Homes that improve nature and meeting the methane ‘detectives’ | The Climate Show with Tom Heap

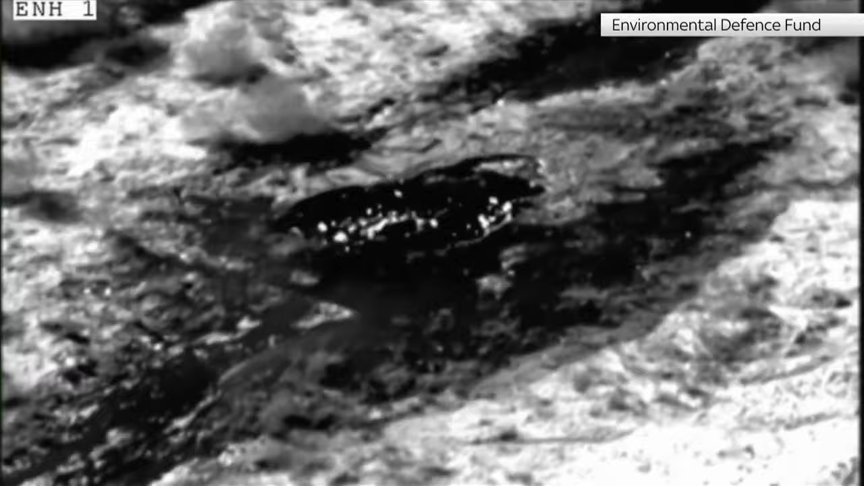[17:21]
And once you see this case of you are seeing emissions, you have reported and they are taking action to fix it. This is the most exciting thing because, well, your methodology is working.